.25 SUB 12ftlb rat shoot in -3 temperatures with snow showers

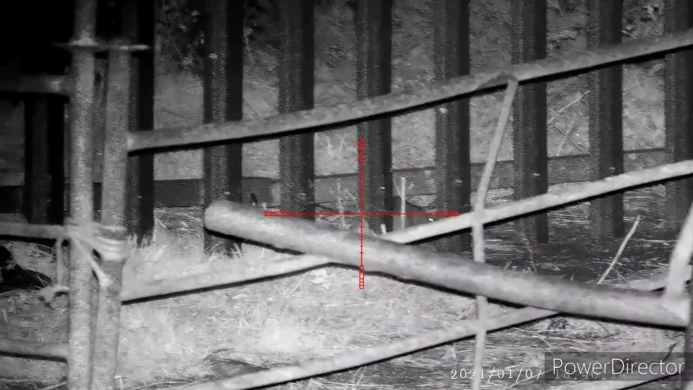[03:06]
This rat will give me the run around, hiding behind things and whatnot.
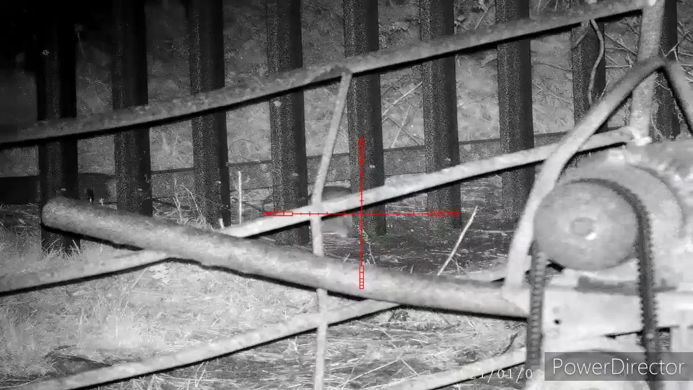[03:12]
So I had to chase him around for a bit, but it was worth the wait.
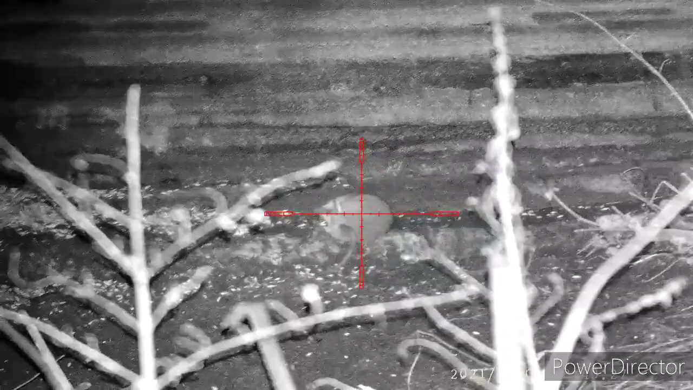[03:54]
I spotted this one under the fence and there's no immediate shot, so I tracked it for a little bit and it was worth it.
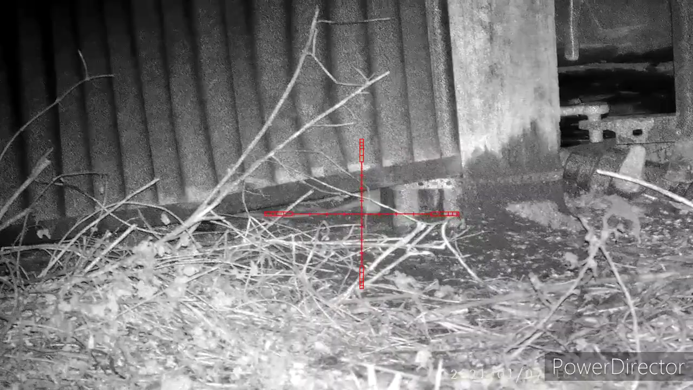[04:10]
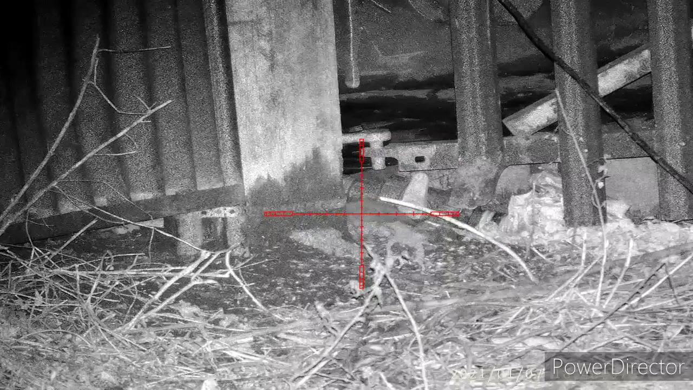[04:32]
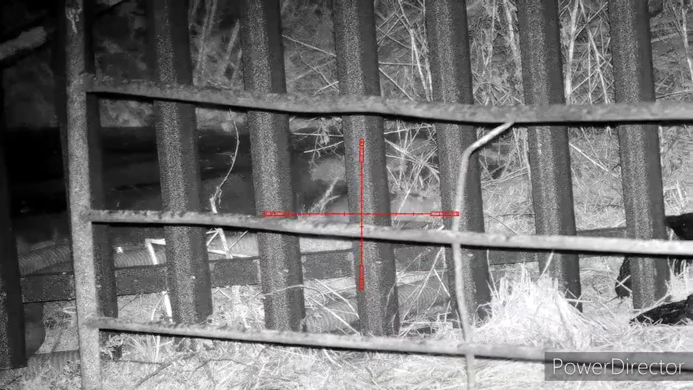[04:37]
So just to let you know, all these white flecks and little bits of IR interference you keep seeing, it's actually snowing.
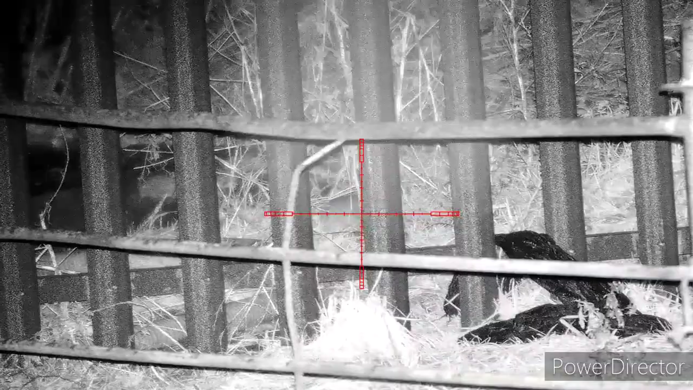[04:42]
I kept having snow showers while I was out. The temperature's -3 and my breath keeps going in front of the pod and the IR as well.